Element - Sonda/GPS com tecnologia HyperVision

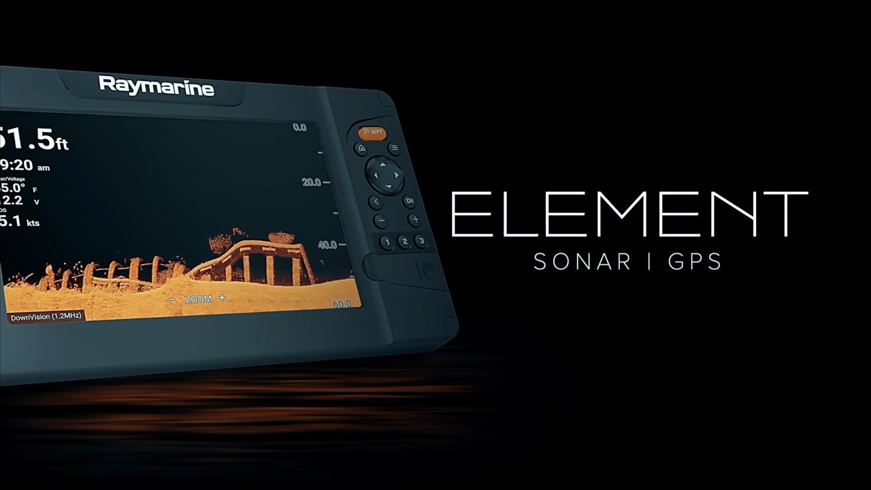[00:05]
Knowledge is power, and the Element Sonar GPS series from Raymarine gives you the upper hand when hunting for fish and their habitat.
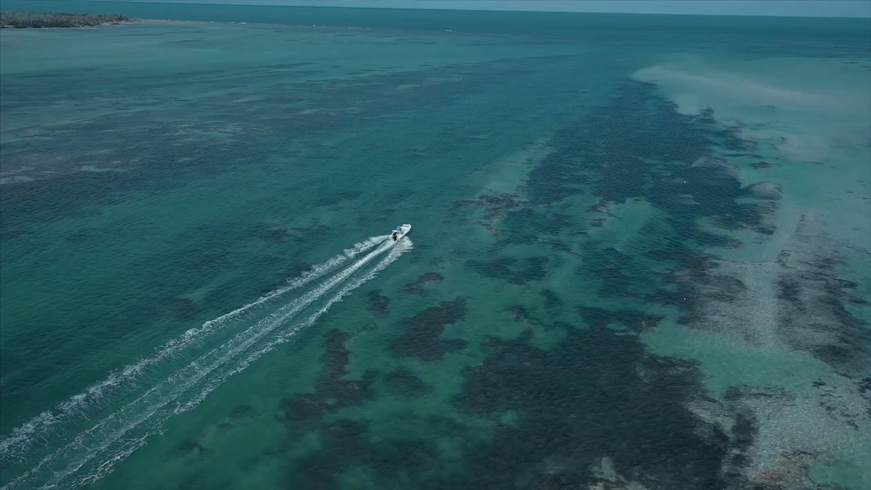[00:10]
Delivering the sharpest view of the underwater world, Element's HyperVision 1.2 MHz sonar technology
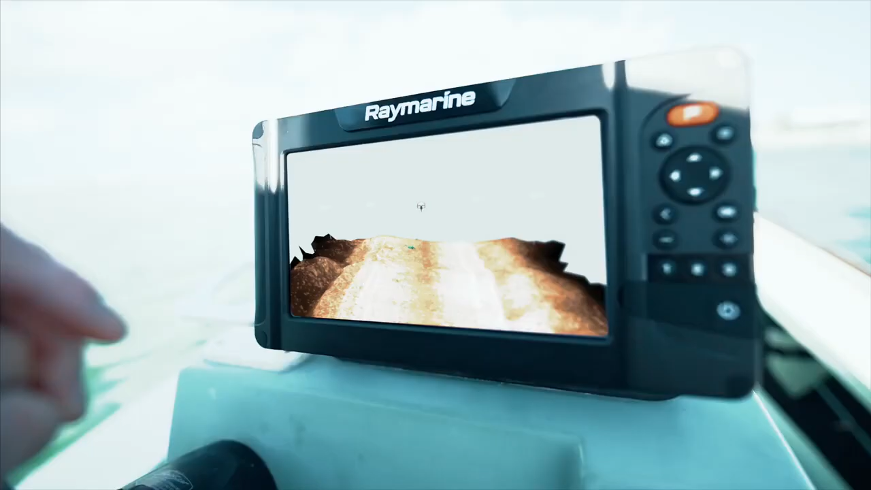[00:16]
turns up the resolution on a new level of precision imaging and fish identification.
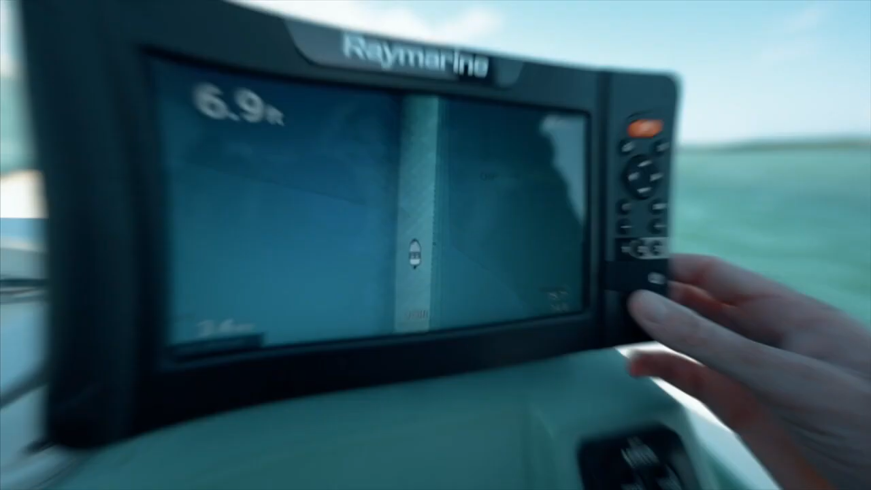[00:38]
Simple button-based controls give you instant access to your favorite fishing features. Element is the all-in-one sonar that really has it all.
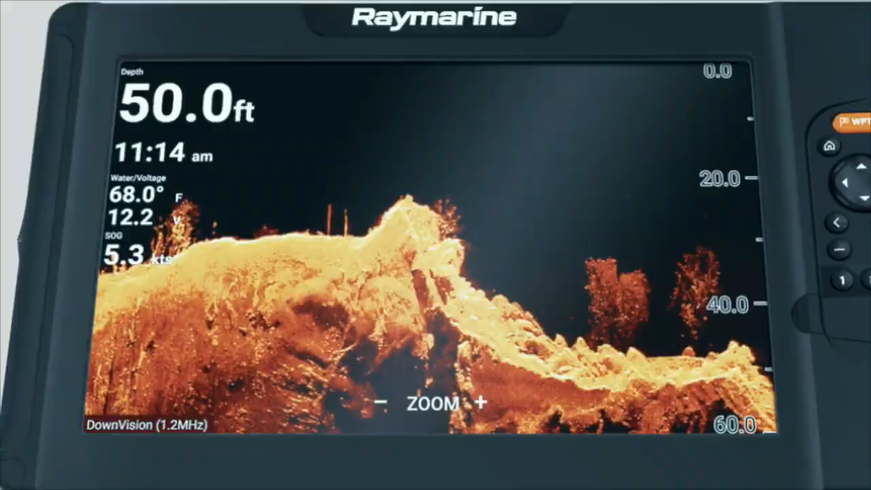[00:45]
On screen: depth 50.0 ft, water 68.0°F, speed 5.3 kn
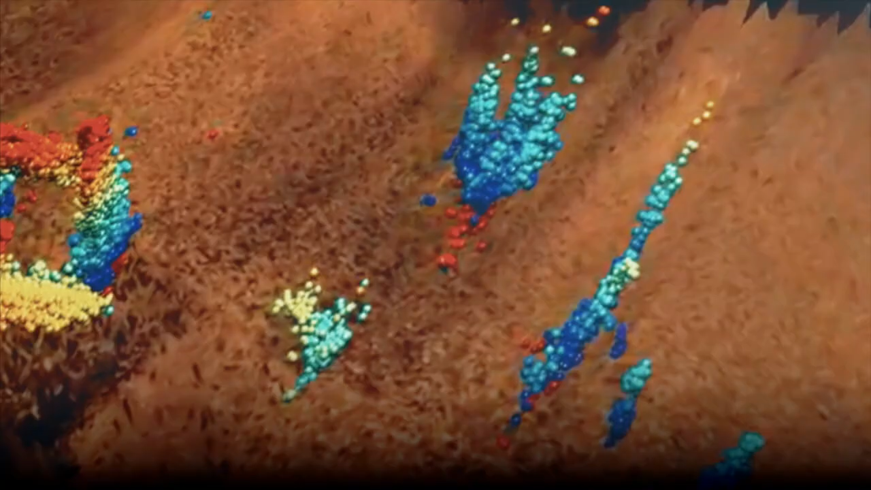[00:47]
Down vision, side vision,
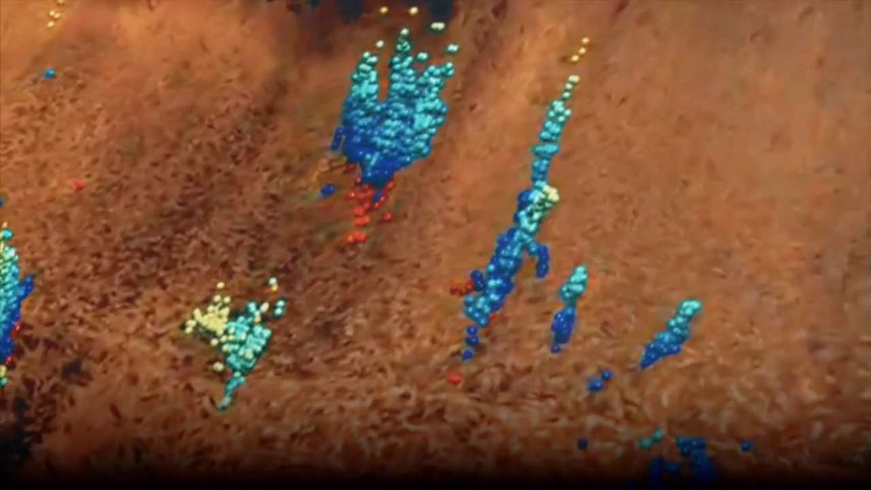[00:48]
and real vision 3D views are delivered in rich 1.2 MHz HyperVision chirp sonar.
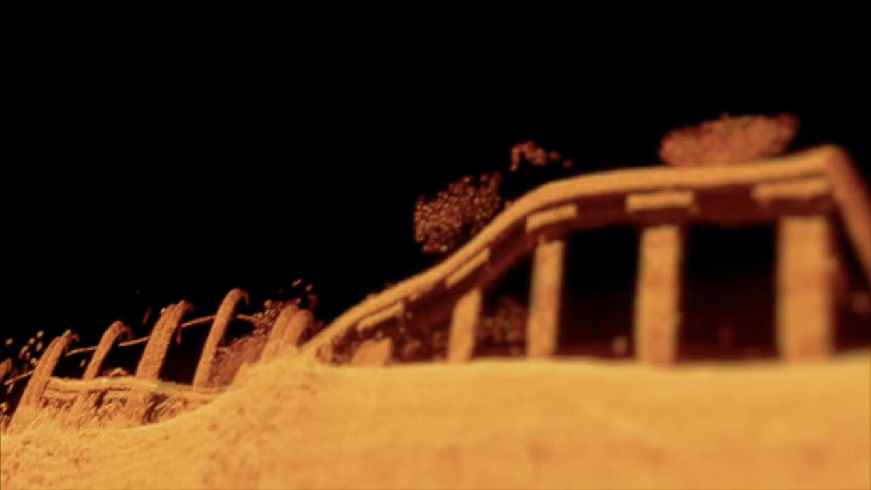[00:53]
You'll see super high-resolution imagery of underwater structure,
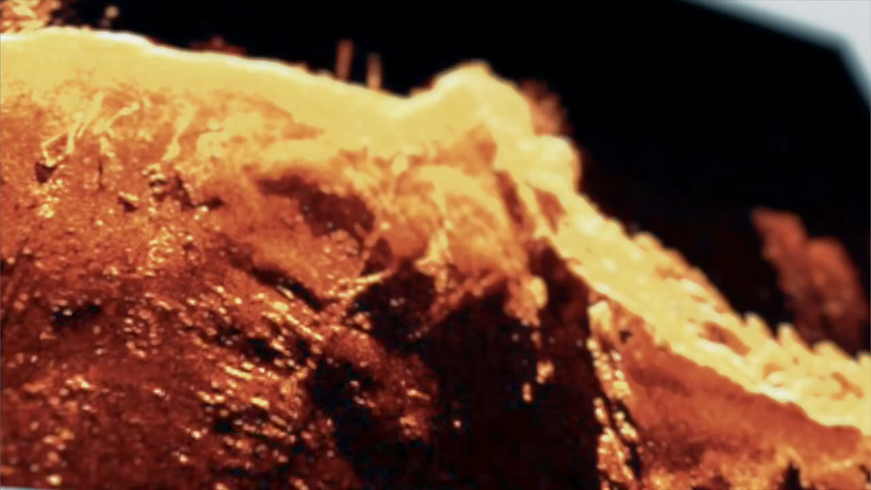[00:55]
vegetation, and fish with amazing lifelike clarity.
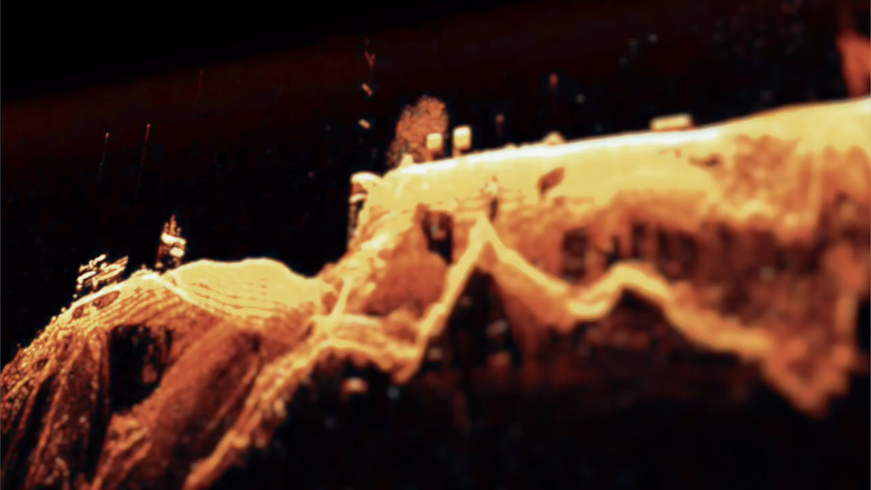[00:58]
All this capability comes from Element's compact HyperVision all-in-one transducer.